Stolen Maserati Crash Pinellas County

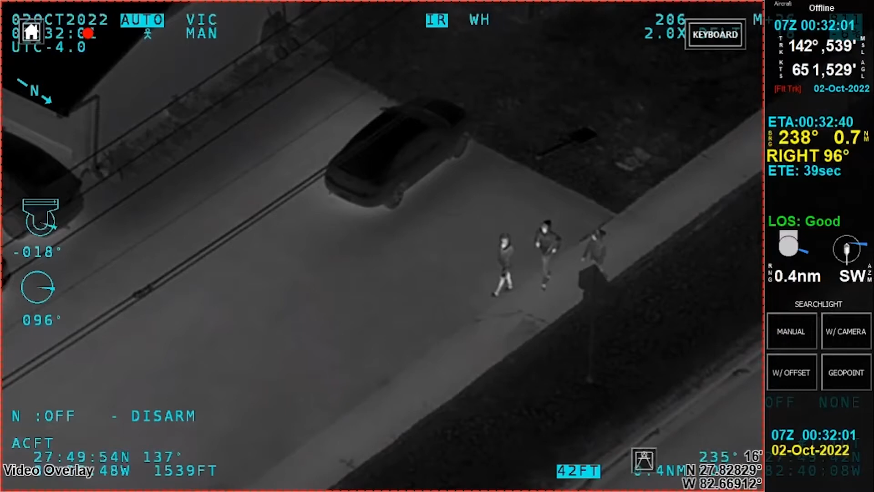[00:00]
Alright guys, we've got him detained. This is probably going to be our subject.
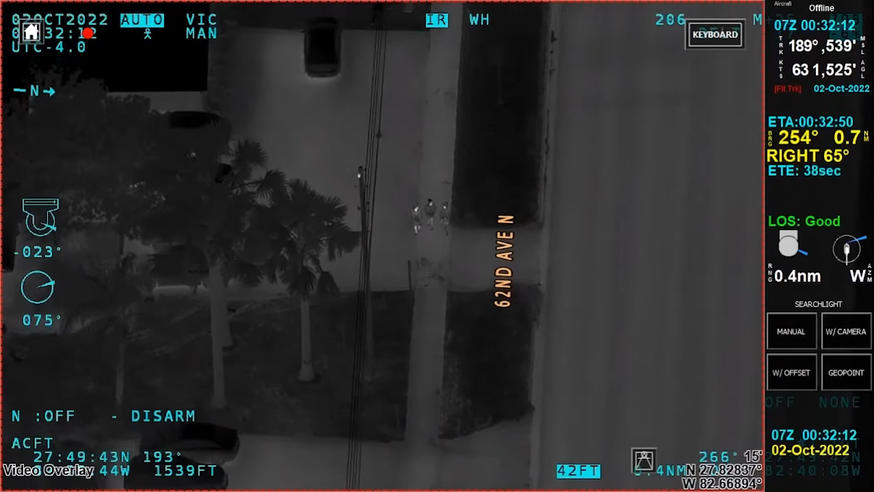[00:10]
Okay, copy. We'll hold perimeter 14-10. Take our witness over. 14, copy. Do you want to charge? Alaska 19, if you want slides.
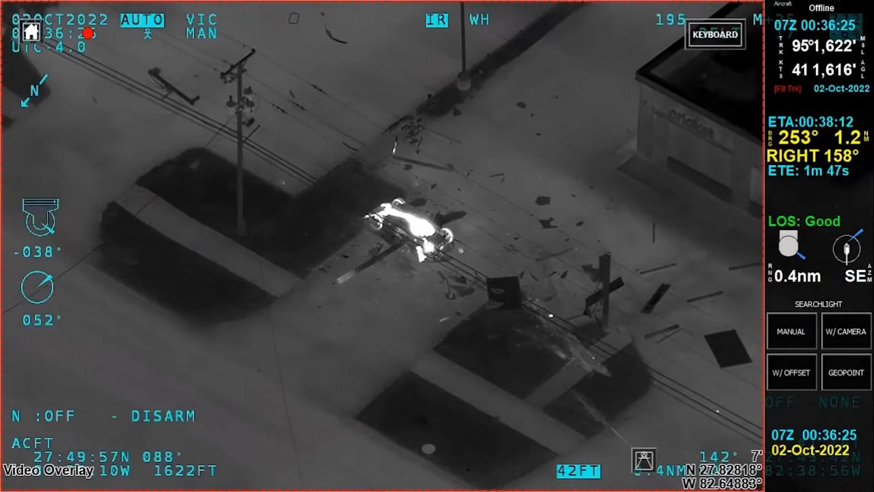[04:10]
Okay, get on. Get to the scene and everyone else. Set up a perimeter. Eagle, no one's got out of the car. Should be three of them. Let's get FD rolling. Pretty bad crash.